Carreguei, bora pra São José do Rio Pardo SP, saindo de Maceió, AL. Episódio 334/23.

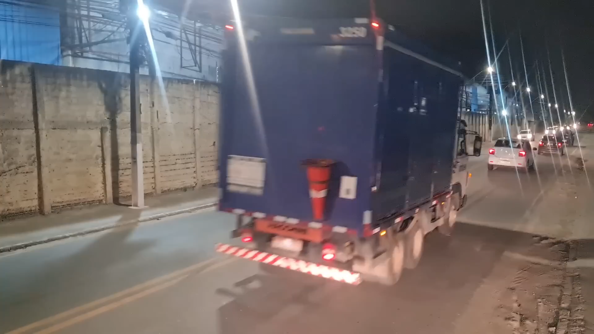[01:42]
Esperar fechar o sinaleiro lá para poder sair.
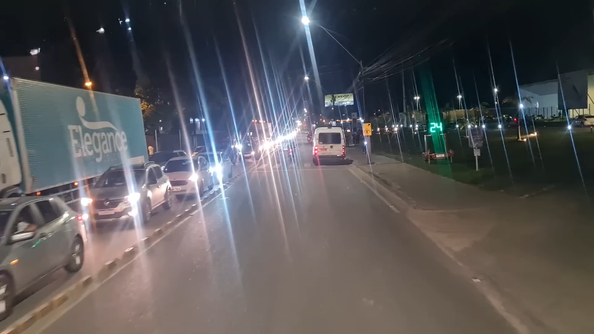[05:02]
Vai passar aqui, sabe? Vou ficar aqui porque ele vai parar de novo.
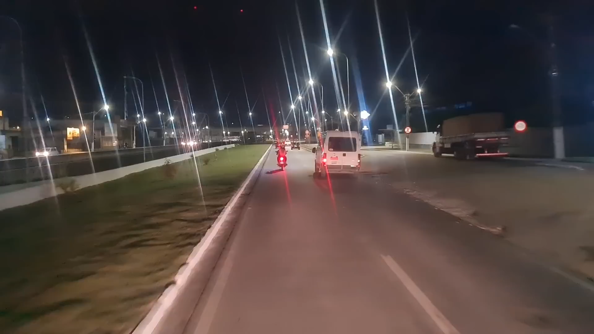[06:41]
Daí fica, aí como diz outro, daí a boca fica escura, fica estreito ali.
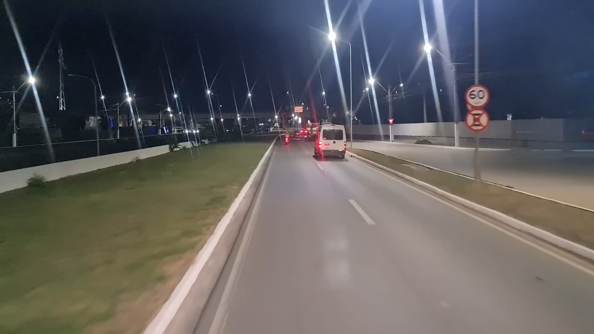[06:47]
Vai, motoque. Passa o motoqueiro, passa o motoqueiro.
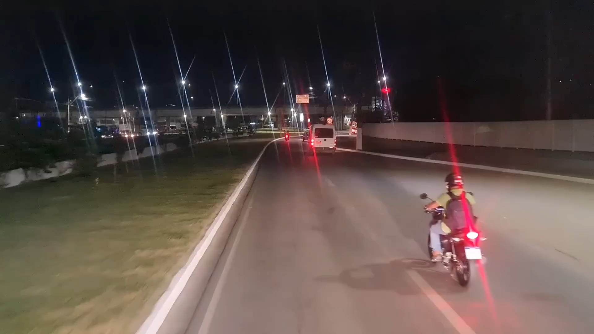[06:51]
Passou um, passou outro. Aqui, ó, esses postes aqui, ó, fica bem na beiradinha da pista. Aí se eu jogar muito pro acostamento ali, na hora de virar é perigoso pegar.